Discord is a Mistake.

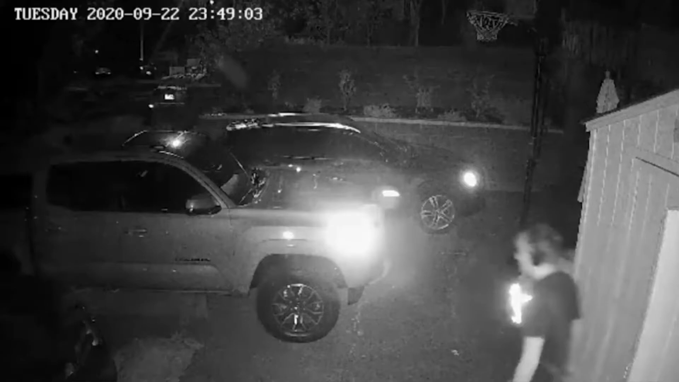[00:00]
Yo, let's eat this shit. Yo. His fucking eyes. Oh my god, this is so fucking creepy. Animal eyes.
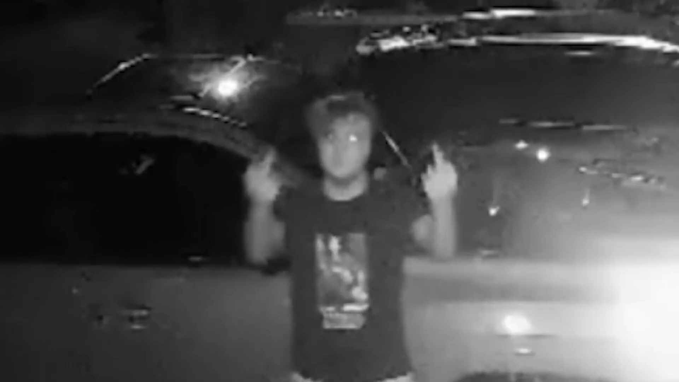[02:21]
Yo! Why is he in a fucking shed? Why? Why? Yeah, that is the real question. Why was he in a fucking hey, why shed?
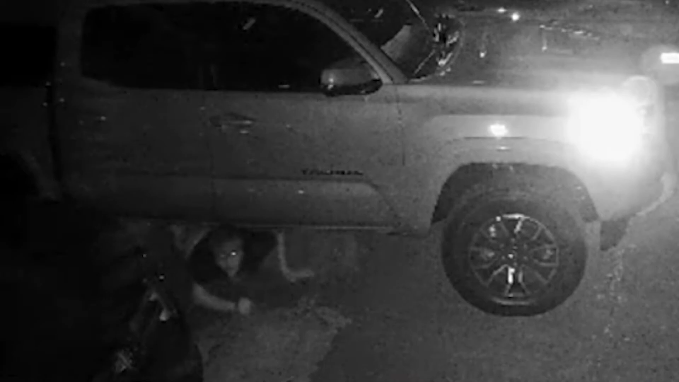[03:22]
Oh, his fucking eyes. Oh my god, this is so fucking creepy. Animal eyes. Bro, this is the fucking Exorcist. What the fuck was that run, bro? What is he doing? He's about to stroke the holy penis.